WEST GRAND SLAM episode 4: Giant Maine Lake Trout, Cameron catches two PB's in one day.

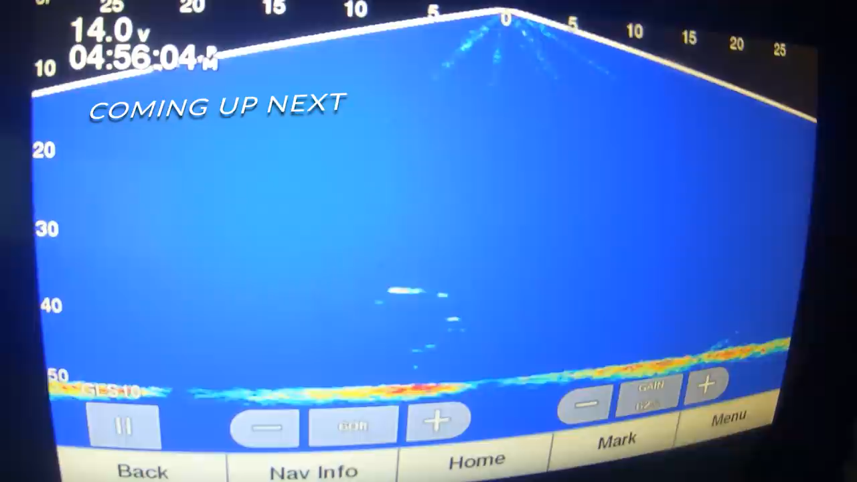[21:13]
Come on for me. Come for me. Come on for me. Eat it. Oh, we got those smell. Back.